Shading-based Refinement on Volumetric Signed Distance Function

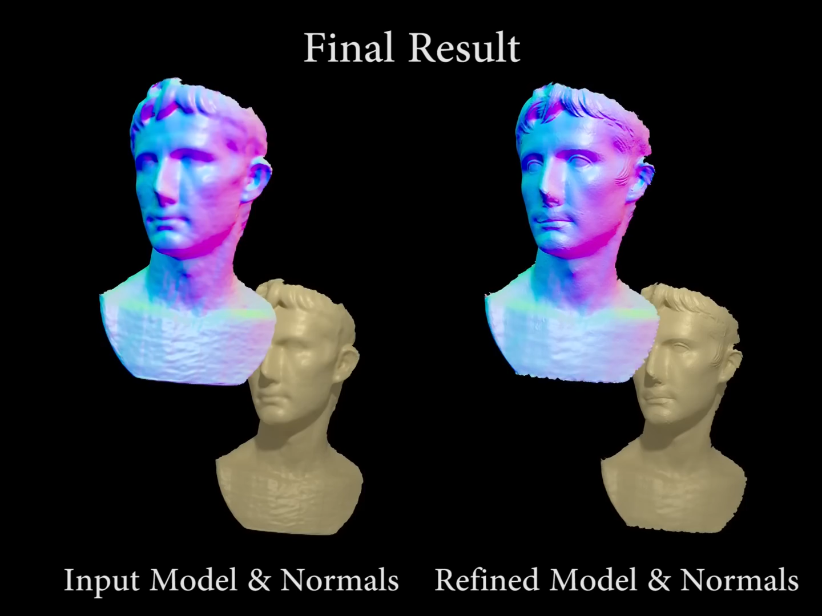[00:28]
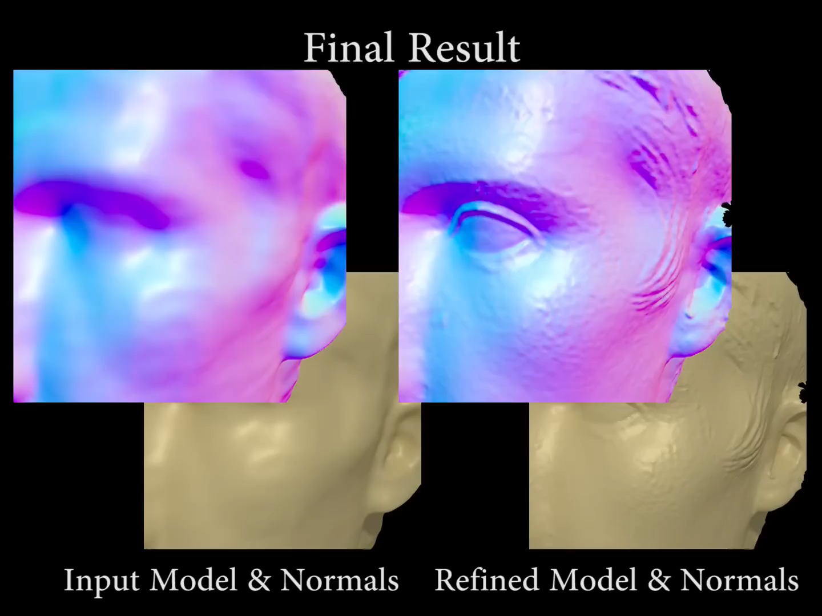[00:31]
Our method takes RGBD data as input and first obtains an initial truncated sign-distance field model. Once integration is finished, we jointly optimize for surface reflectance and the refined geometry.